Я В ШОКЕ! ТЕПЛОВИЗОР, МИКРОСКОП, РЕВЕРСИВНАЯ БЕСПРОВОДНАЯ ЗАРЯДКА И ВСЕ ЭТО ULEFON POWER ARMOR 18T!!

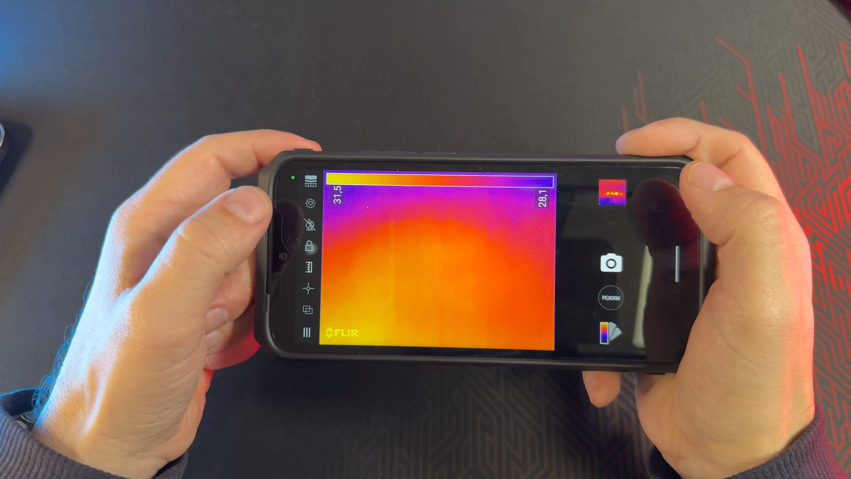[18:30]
ну это лучше на большей поверхности делать и тогда как-то это лучше
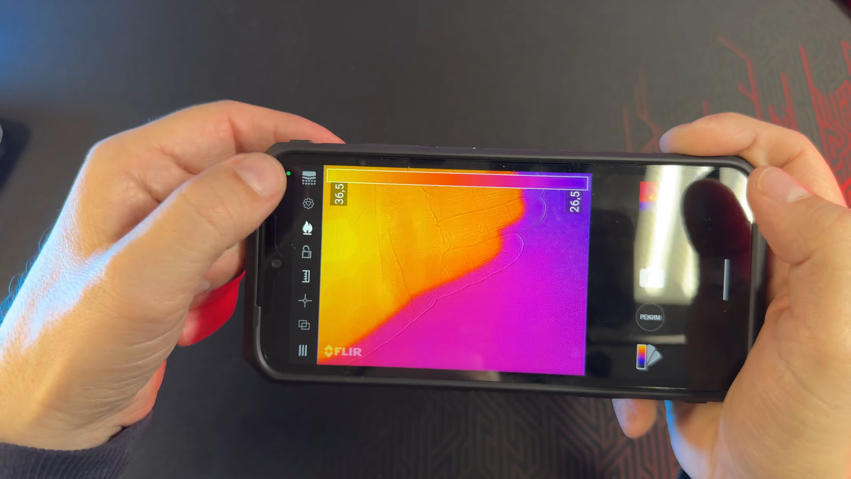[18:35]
также соответственно ты можешь общую среднюю температуру где-то вот так вот расширять в этой
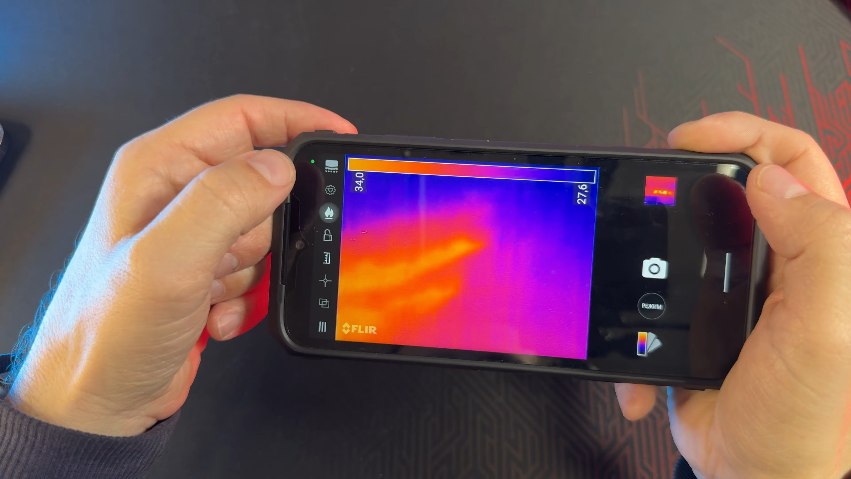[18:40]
области среднюю смотреть также соответственно можно среднюю на всем экране смотреть так
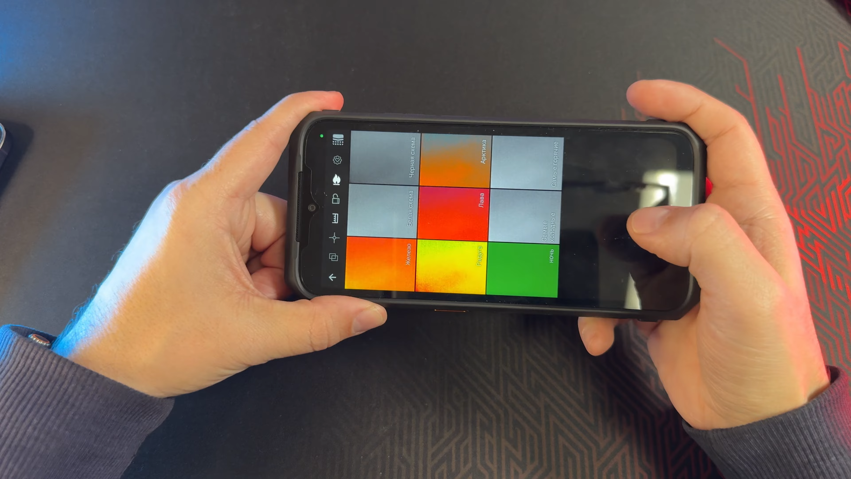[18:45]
сейчас это все дело подключаю секунду секунду
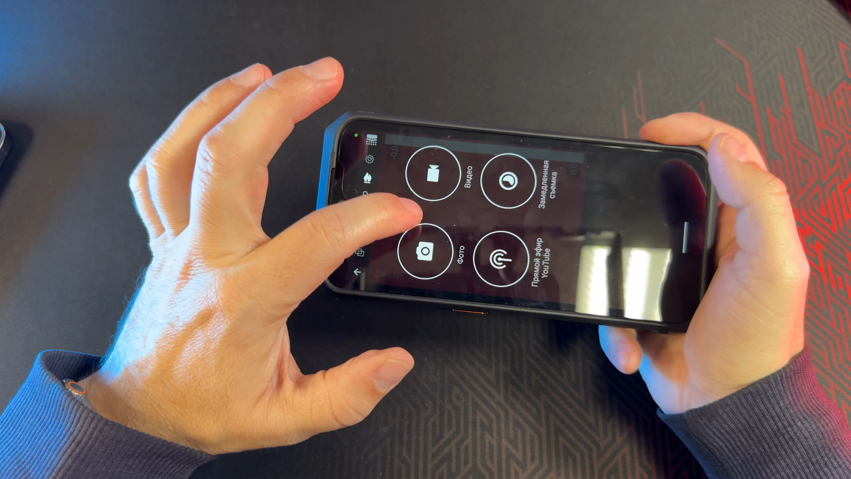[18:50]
короче проще зайти вот сюда и
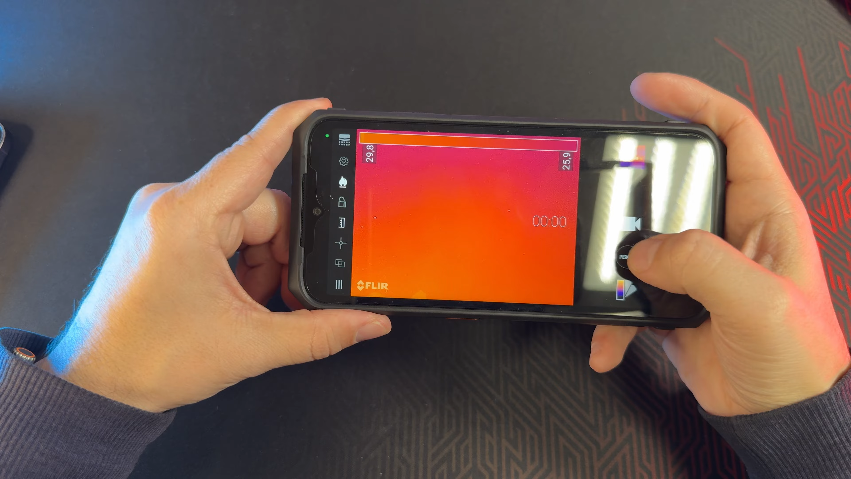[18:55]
сбросить я вот так всегда делаю хоба он все сбросил и все все на стоке дальше ты включаешь шкалу это выбираю шкалу
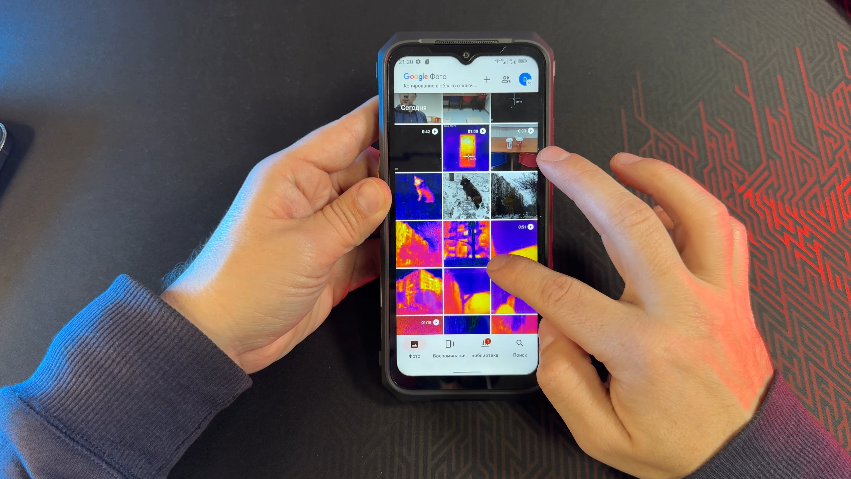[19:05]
соответственно отображение дальше тут можно зафиксировать и вот это вот не
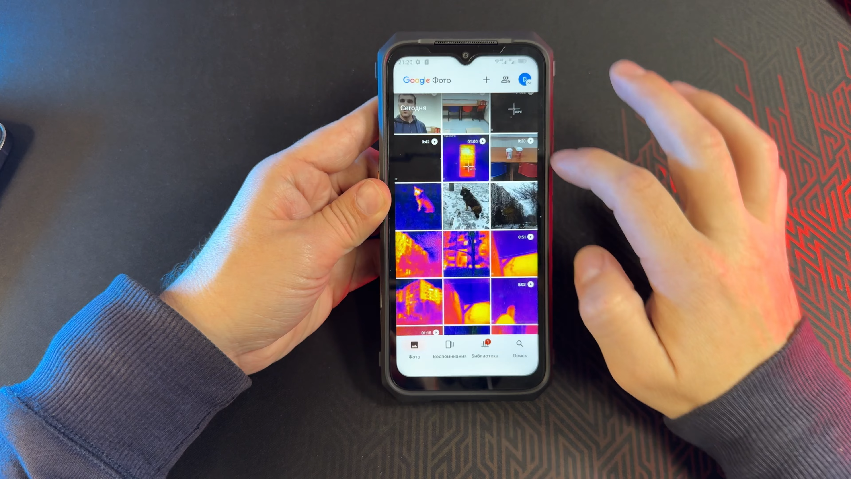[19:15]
особо честно говоря разобрался что это дает по факту вот но также тут есть еще изменение режимов отображения она вот тут вот находится да
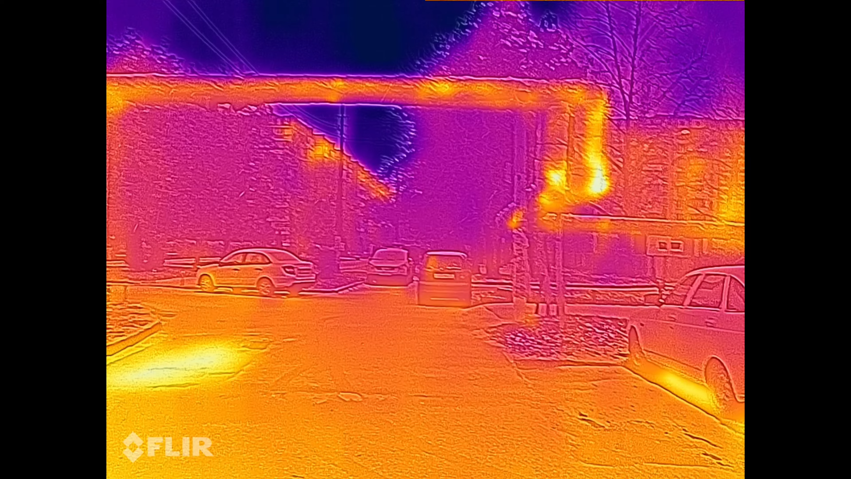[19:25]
то есть лава радуга и так далее я соответственно все использую стандарт можно режимы
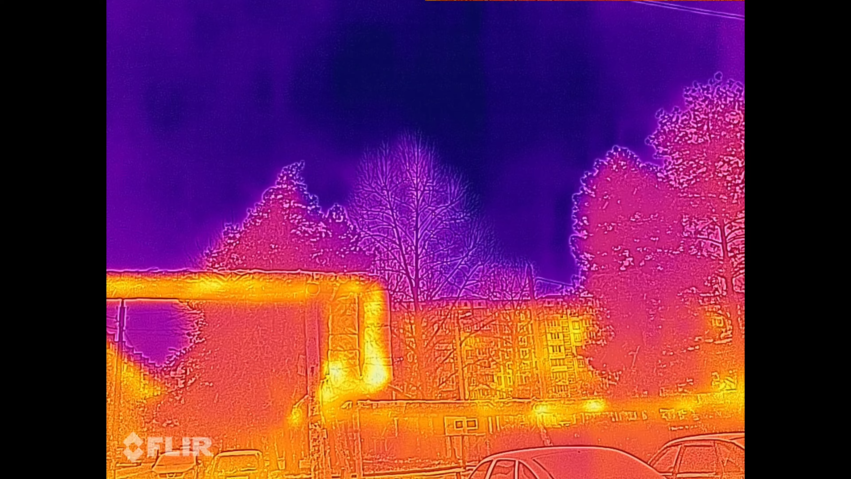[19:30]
соответственно фото видео я могу снимать на видео в тепловизоре я вам покажу
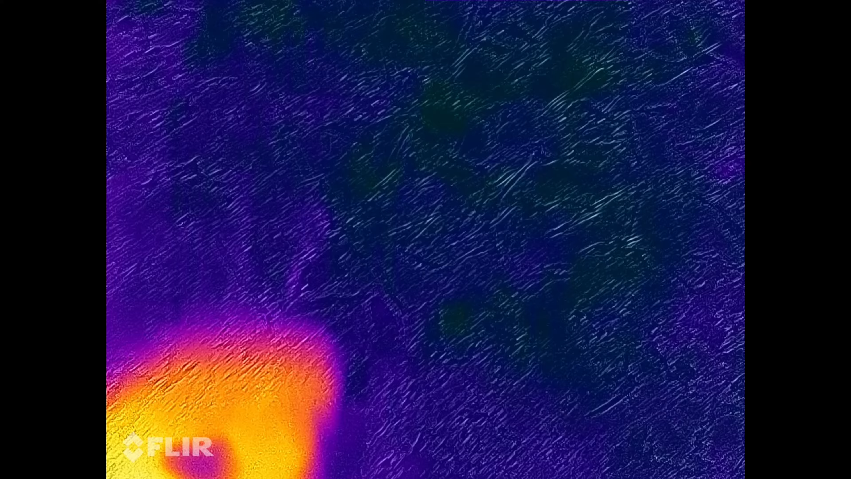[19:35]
в примерах и соответственно можно даже делать трансляцию на youtube ну и замедленную съемку давайте вам
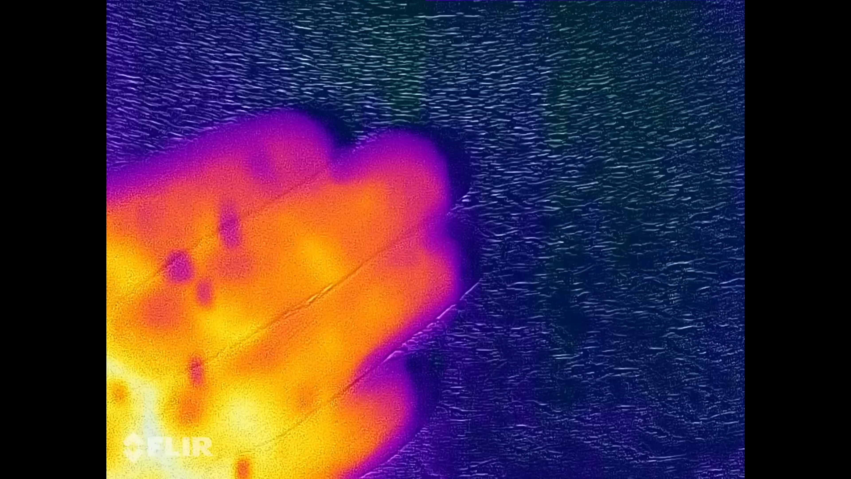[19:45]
да соответственно сначала фотка просто сделано в обычном режиме а потом та же самая фотка только уже с активным
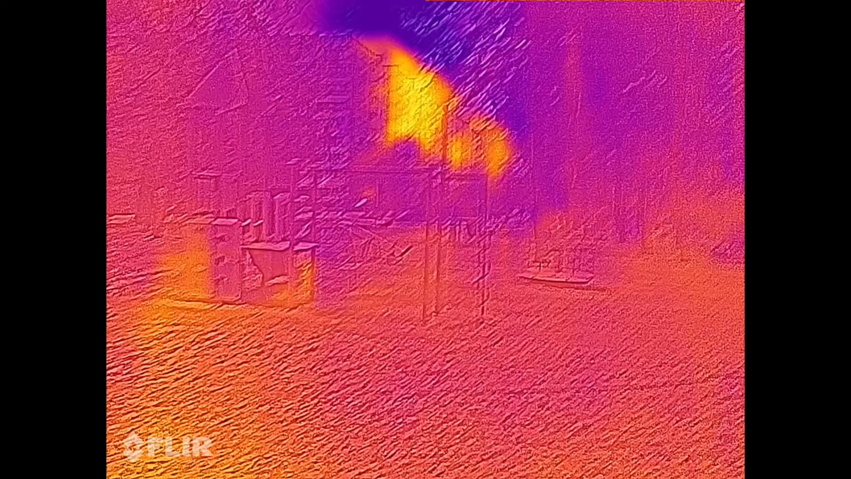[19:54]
тепловизором
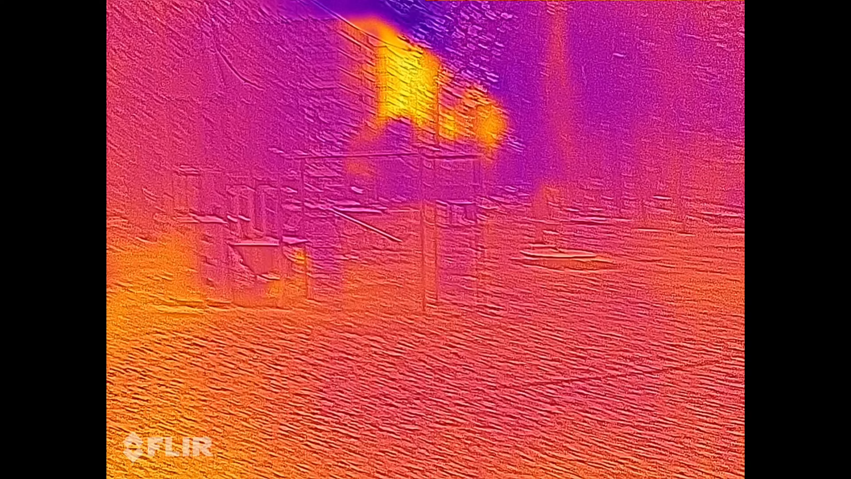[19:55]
до собачку встретил на улице и потом собачку посмотрел тепловизором ну и соответственно посмотрите парочку примеров видео может одно может два не знаю сколько там выложу это пример
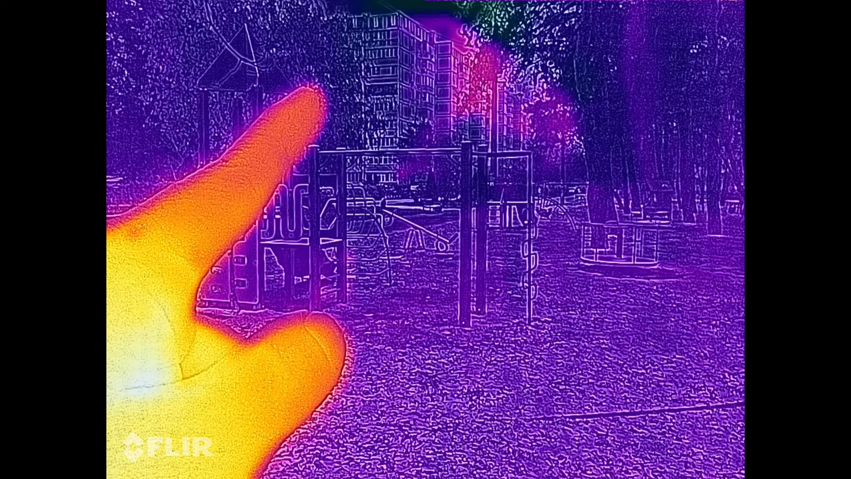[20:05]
съемки через тепловизор когда идет снег нет
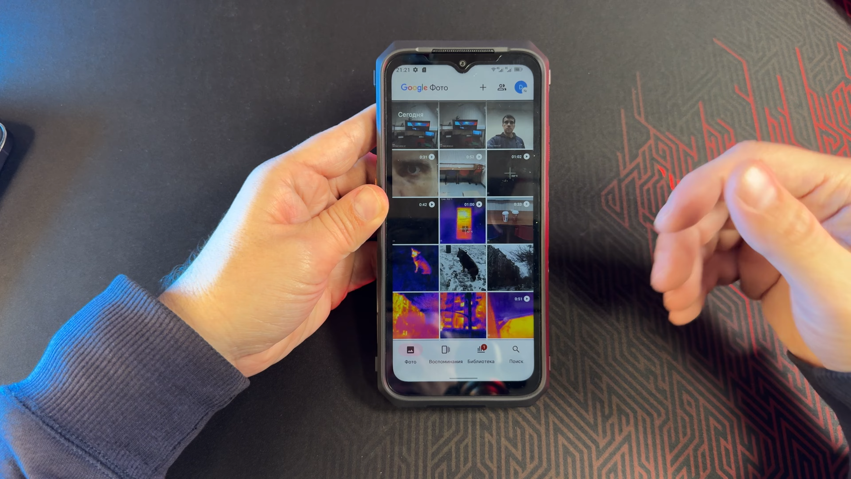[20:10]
мелкий ты снег руки взял
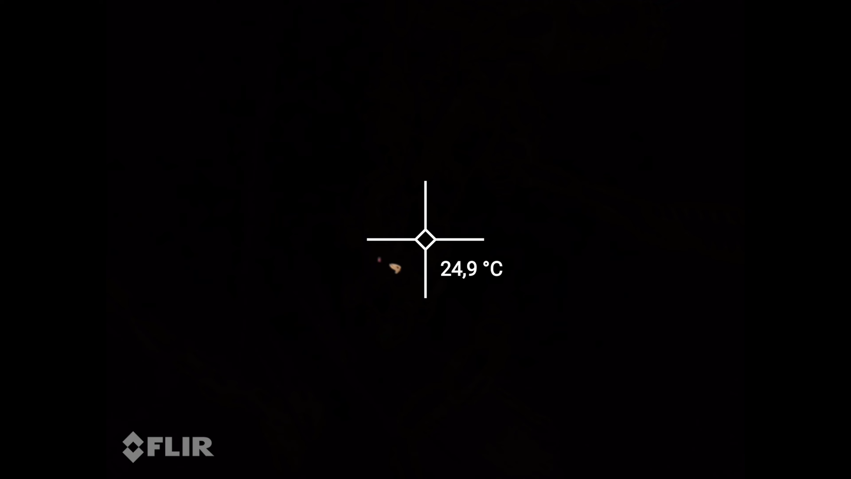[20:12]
On screen: spot 24.9°C
как она меняется интересно когда просто да вроде как вот так а когда тут есть что-то теплое на фоне но сразу понимаешь что все
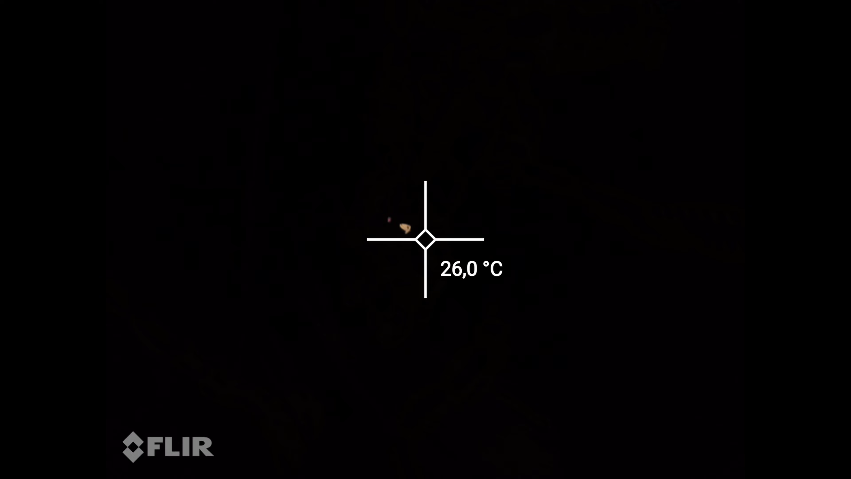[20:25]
On screen: spot 26.0°C
остальное другое но не такое теплое и также она видит почему-то именно вот ту часть домов деревья теплыми
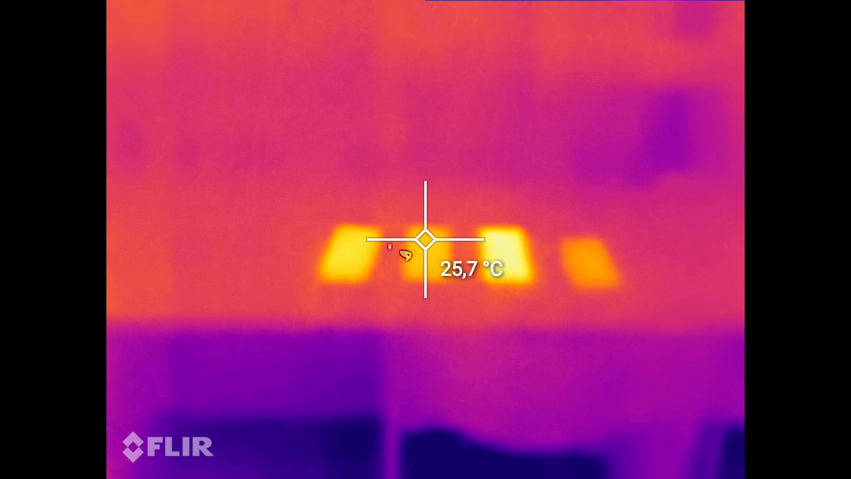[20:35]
On screen: spot 25.7°C
показывает а если немножко мы скорректируем все равно почему-то именно вот та часть домов теплее чем остальное да то есть вот это почему-то вся синяя а вот тут как бы все-таки тепло есть этот тепловизор соответственно работает в темноте передо мной лежат 4 смартфона один естественно
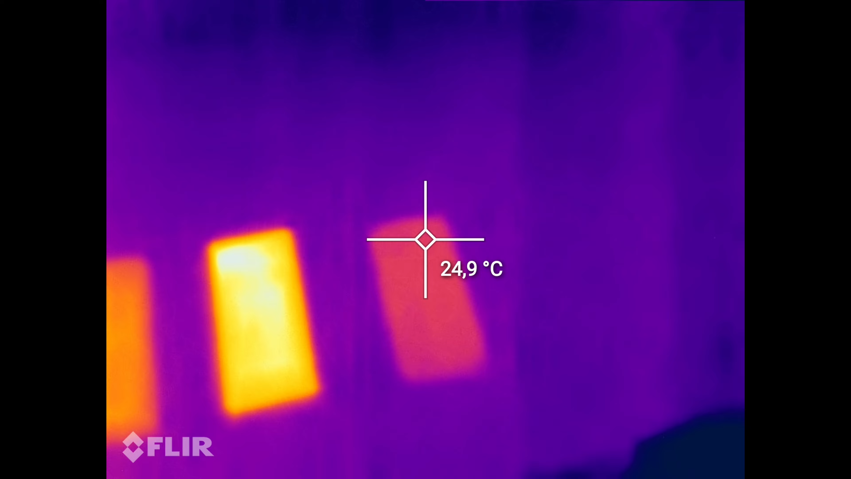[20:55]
On screen: spot 24.9°C
палец а потому что я забыл выключить у него подсветку но не в этом суть суть в том что
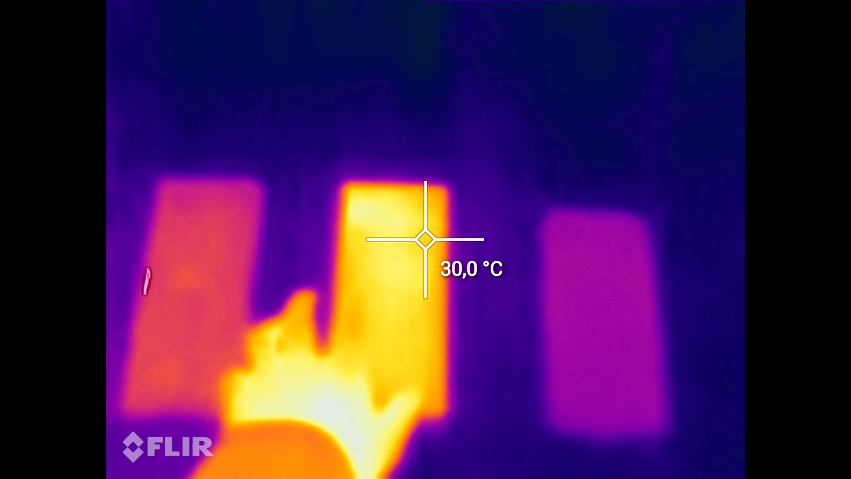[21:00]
On screen: spot 30.0°C
угадайте какой из них самый горячий просто они лежат они